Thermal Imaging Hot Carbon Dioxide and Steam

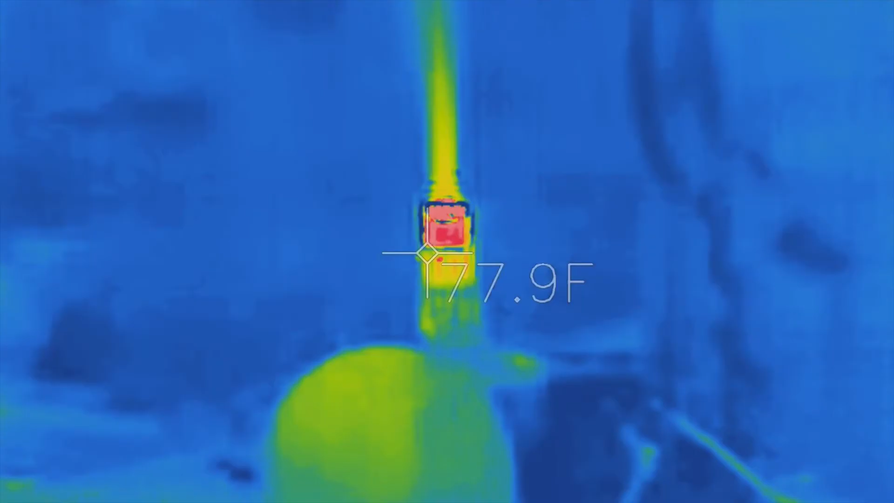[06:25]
On screen: spot 177.9°F
And this is just one more look at the hot CO2 coming out of the hot air gun.